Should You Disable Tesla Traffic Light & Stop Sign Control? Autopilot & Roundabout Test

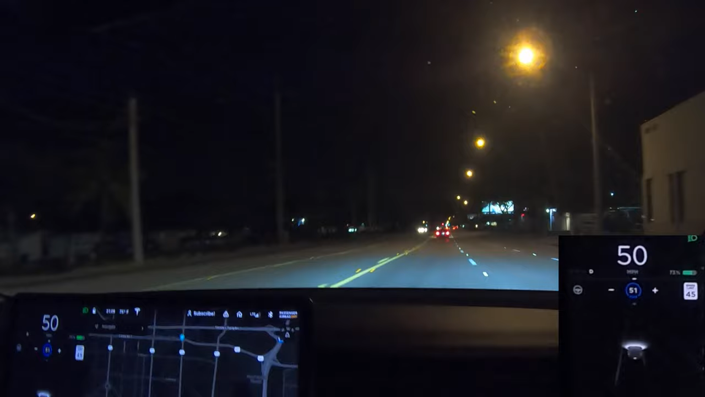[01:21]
and let's double tap let's get the full effect okay so it says there's a traffic light ahead it says stopping
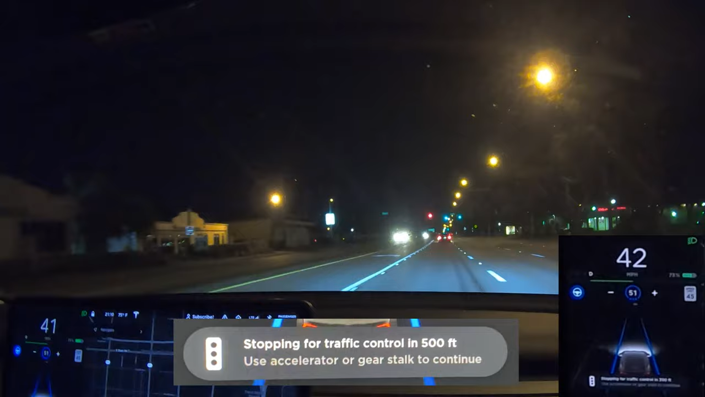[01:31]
for traffic control so you have to either hit the accelerator or you have to double tap the stick i just hit the accelerator so it's good to go there's another blinking yellow light here it doesn't see see that was a little bit weird it caught it kind of after kind of caught it after we went there went through it it was breaking really hard
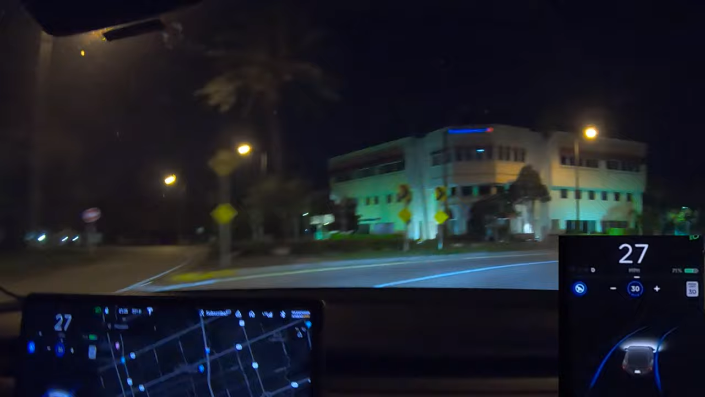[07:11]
it's already slowing down for some traffic control that's not there oh my god see it went all the way into the other lane guys that was not good at all and it says it's not available now not good at all so we're gonna go down the road a little bit and try the other one which is a little bit tighter
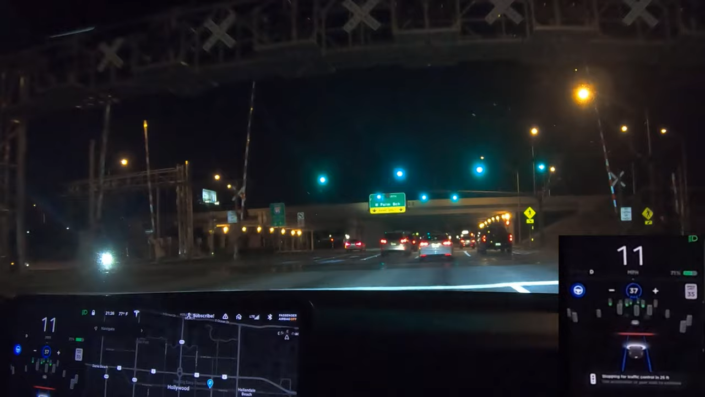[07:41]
so we're at the light just turned green and it stopped and now it's gonna stop at the i don't know how i feel about this and there's so i don't know if i'm gonna keep my hands on the wheel this time because there's cars all around but here we go let's turn the speed down a lot
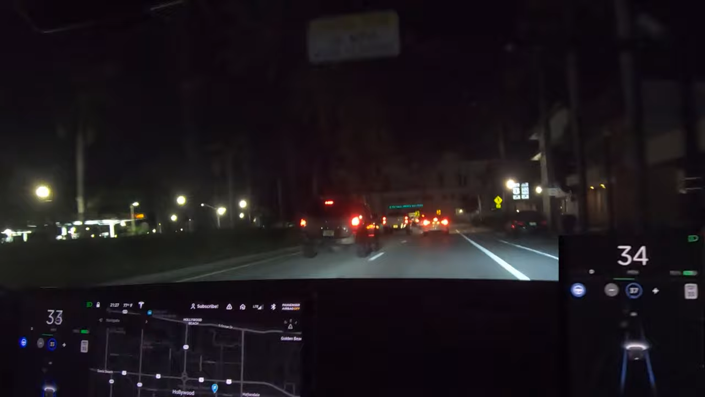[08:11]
so here we go 30 miles 20 and it does this job you know see it goes now look it's in the middle lane there was no car coming so i let it do it but it's not exactly the best let's try the rest of this
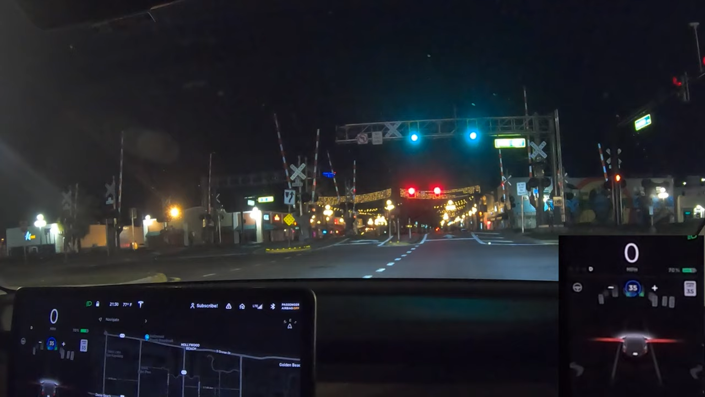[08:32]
okay i pressed the thing it's not going i think the thing turned off i don't know i don't know oh no it's back on look at this
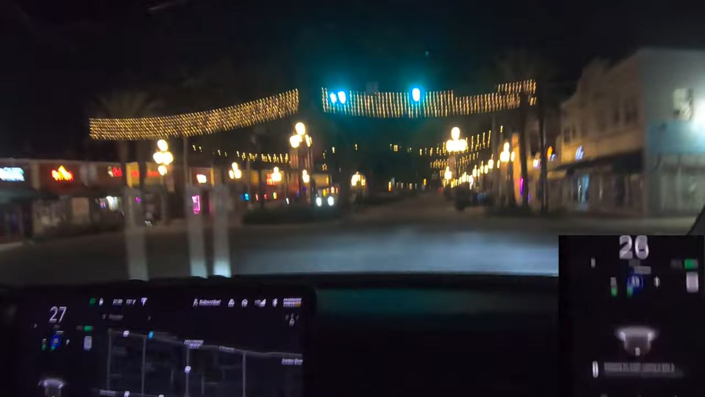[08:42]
it's way too fast for this girl i don't think this way too fast tesla way too fast all right guys take number three traffic circle roundabout it's it's already no
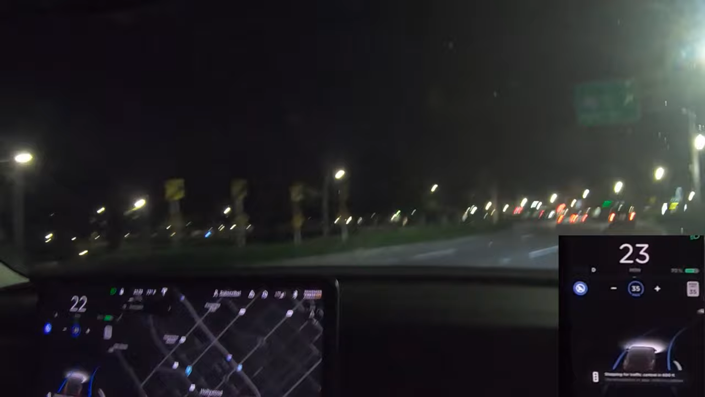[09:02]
no it already up and look it doesn't even know just went into the other lane if there was a car there it would have went right into it so let's see
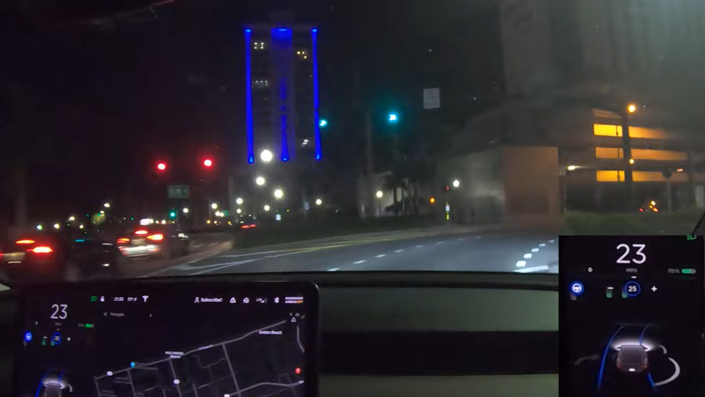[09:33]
all right there's no car coming so let's see what it does that was that was actually pretty good to be honest that one was actually pretty good i i don't know it went over to the line but it wasn't that bad let's see it stops for the bus or does it go around no it just stopped that was my fault i forgot to press the gas it was stopping for the light not the bus
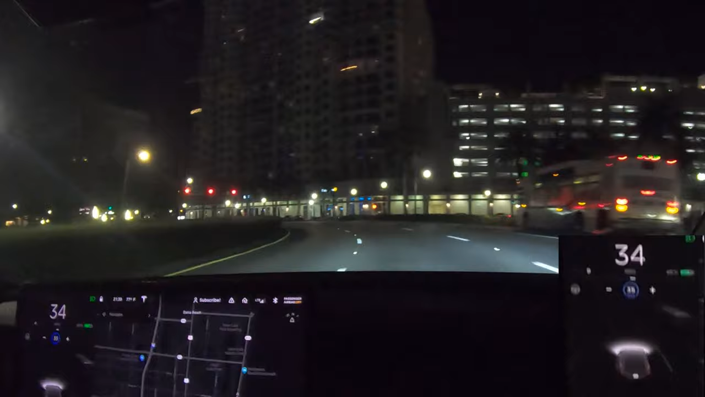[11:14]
so the tesla does not do roundabouts well oh see it just it's like a phantom did you see that there's no traffic light but and there's cars behind me guys that's that's kind of dangerous if their car was really behind me and the tesla just basically braked for nothing